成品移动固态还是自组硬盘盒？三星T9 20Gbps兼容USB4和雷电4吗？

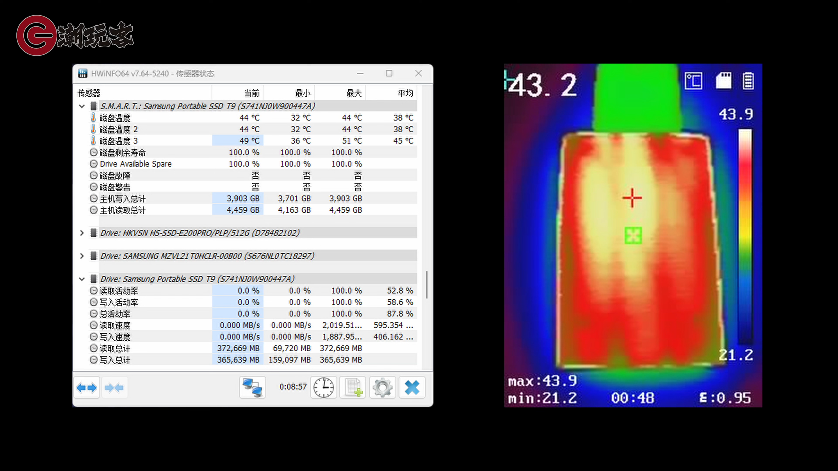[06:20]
外壳44度，而我们自主的硬盘就比较烫了，光是外壳就能到55度，软显最高92度。
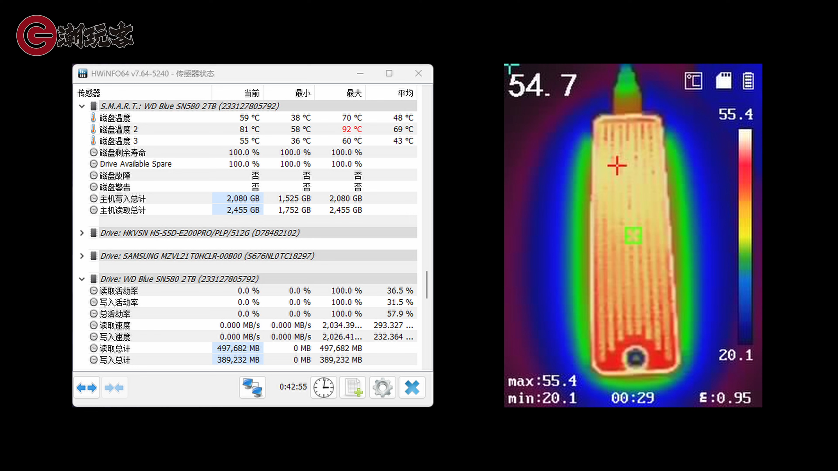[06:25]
这还是室温20度的情况下，想象一下你考完一大堆数据之后，用手抓硬盘盒准备放入口袋走人啊，这个时候两者的体感还是不一样的，一个是温热，另一个就有些烫手了。